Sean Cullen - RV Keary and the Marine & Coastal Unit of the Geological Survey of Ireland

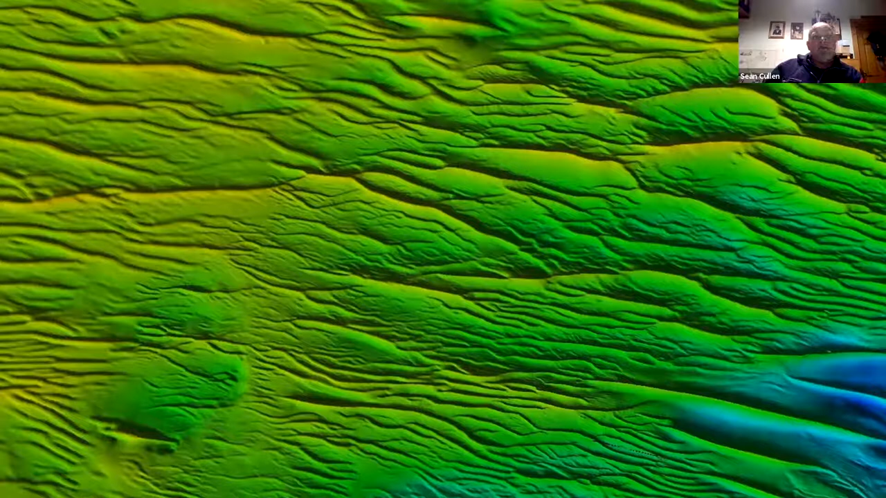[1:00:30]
And then you look in one place and it could be and yeah, the fun starts again. You know, we all be, we all like hunting wrecks, but it's not
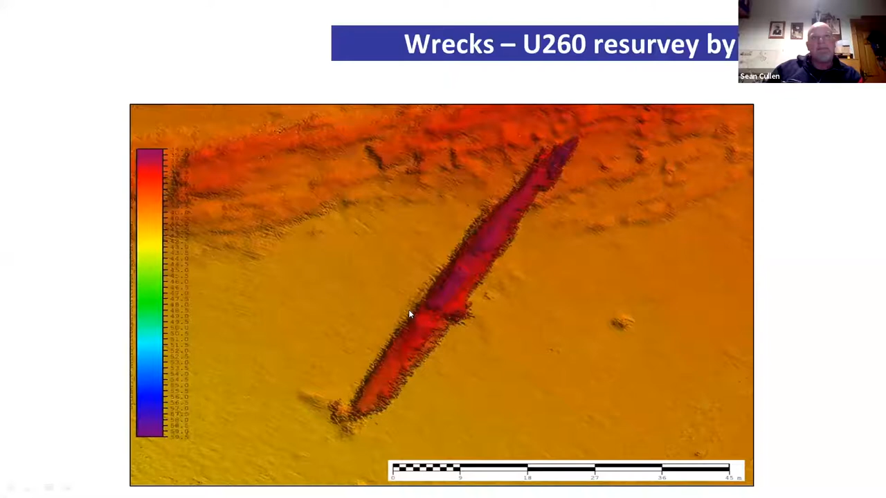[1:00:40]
it's not always as easy as this where they're very linear.
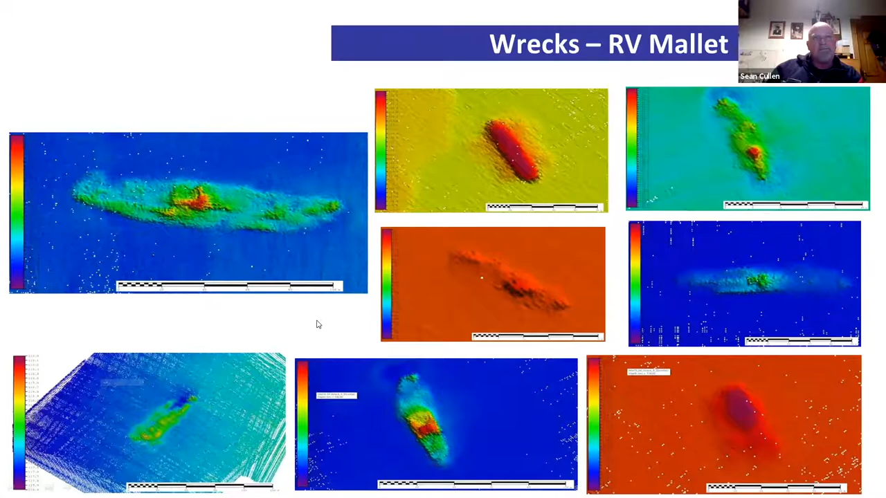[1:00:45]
Again, a lot of these are old ones, but this is where you start looking at the Kowloon Bridge. And you can start seeing the detail that those are individual plates that are lying around there. And even there, you can see some of the rock strata underneath it sort of affecting,
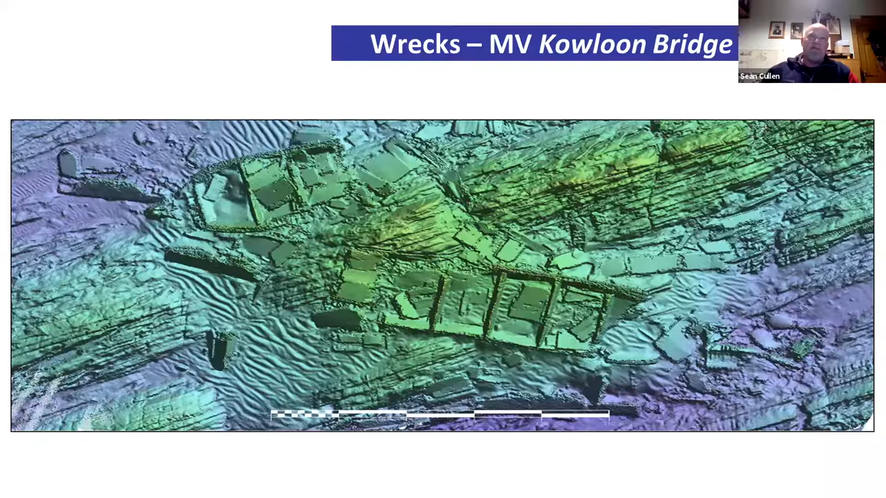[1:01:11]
you know, exactly where there isn't any of the wreck left that's been pushed around, pulled apart. It's an interesting wreck because, you know, you can, you can measure things like climate change and that off of it because of the way storms have broken up these wrecks. Now, that's the Manchester Merchant.
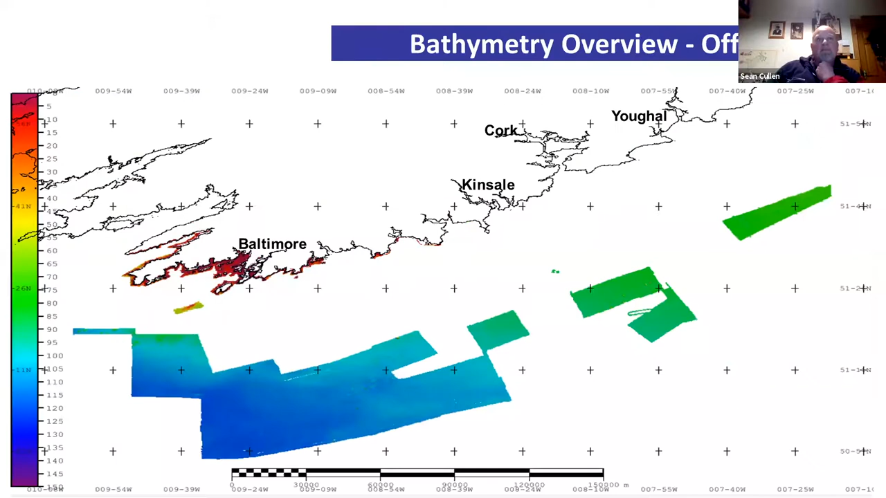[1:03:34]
And that's just a very rough showing of the data in 2019
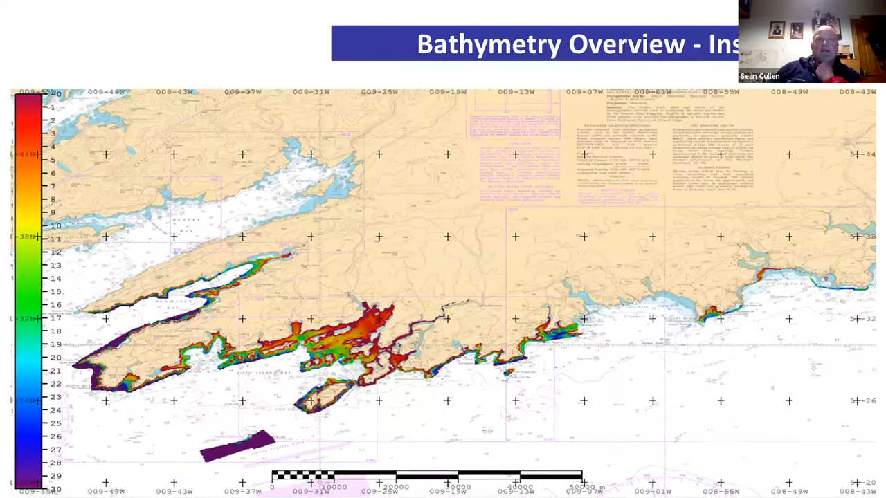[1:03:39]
and getting in around Baltimore on the inshore vessels. And once you merge that with what was done originally by the Marine Institute, that's what we mapped around Baltimore. So it's a hard life, but somebody has got to do it.
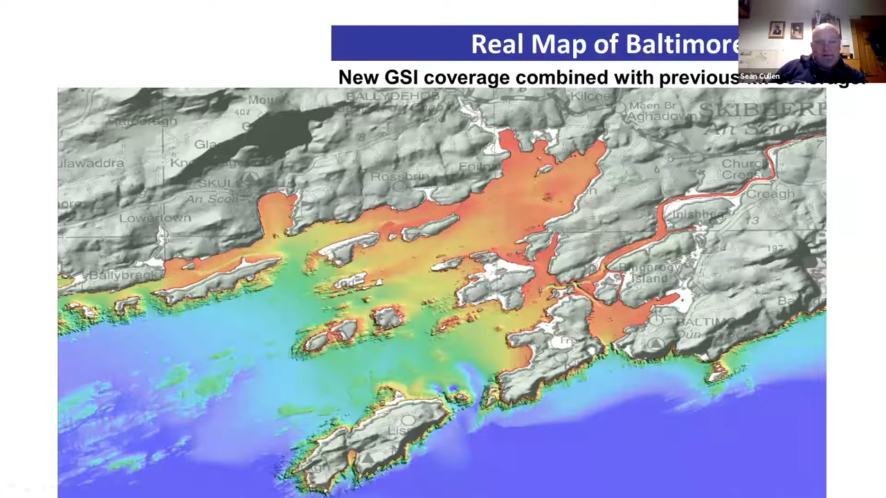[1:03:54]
Yeah. And it's pretty cool stuff.
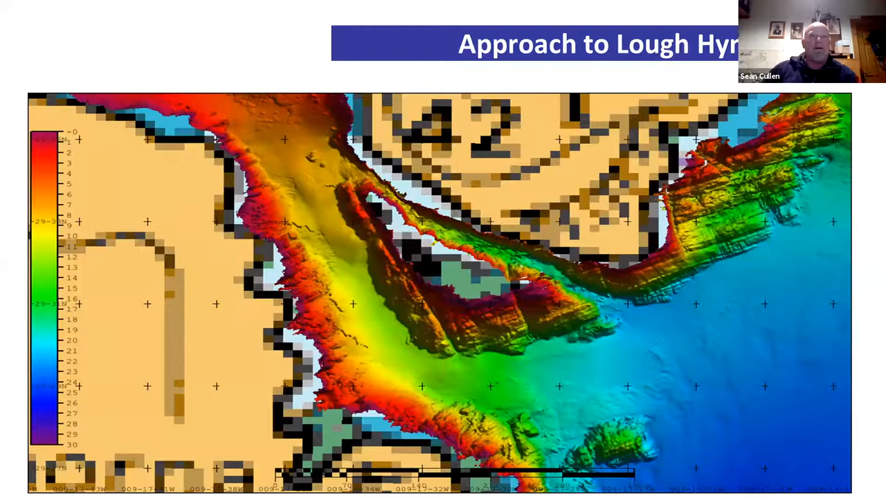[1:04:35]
And then Loch Heine, that's the channel into Loch Heine.
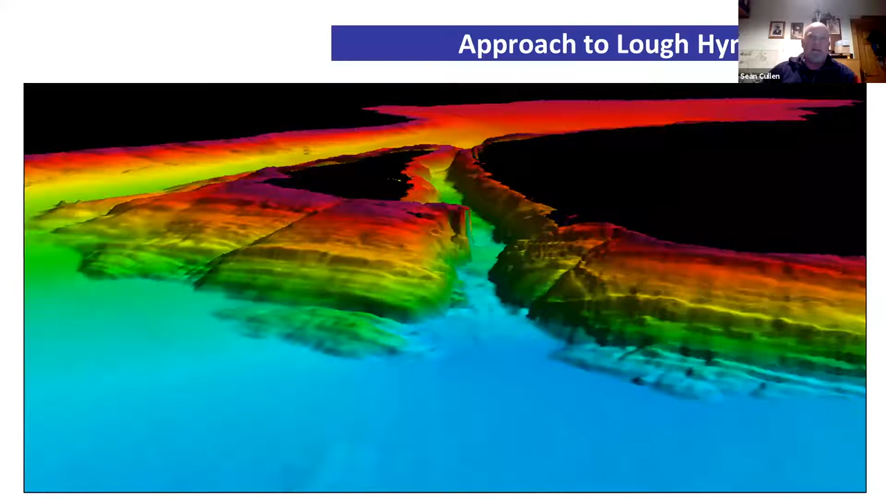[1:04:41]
And you can see it there in a kind of a 3D view of it. A lot of this now hasn't, I mean, there's better resolution images, but this is what we just took off doing the job.
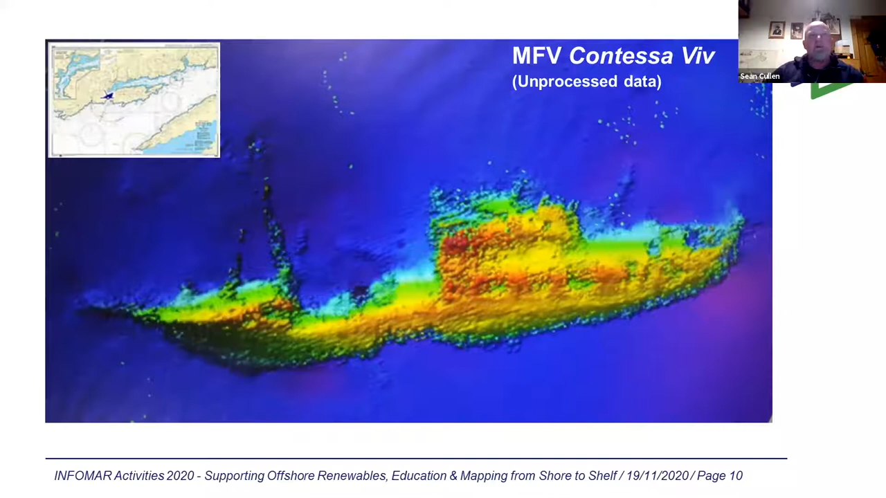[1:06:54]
It's only when you clean it up afterwards that you get more high resolution. And again, the Manchester Merchant showing you the detail that you can get when you look at it, when you go over it several times.
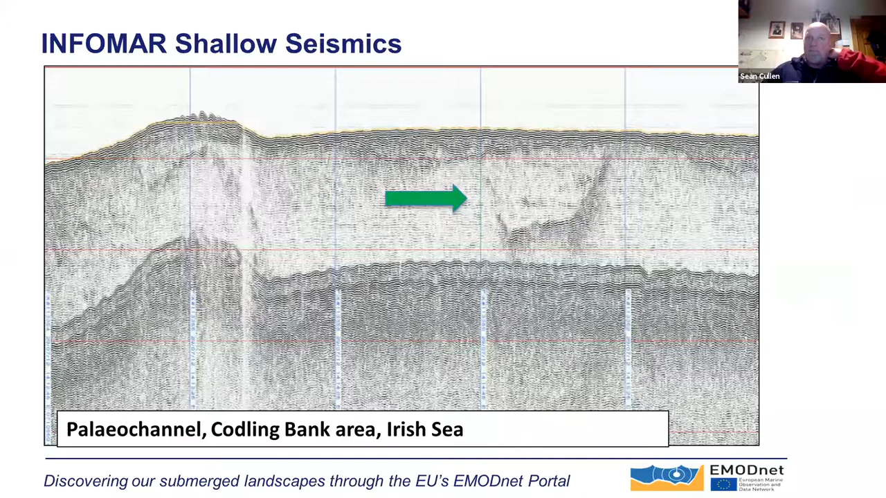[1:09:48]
Look at the sub-bottom data, where you can see things buried, and then digitize it onto where you can have some sort of confidence of what you're looking at.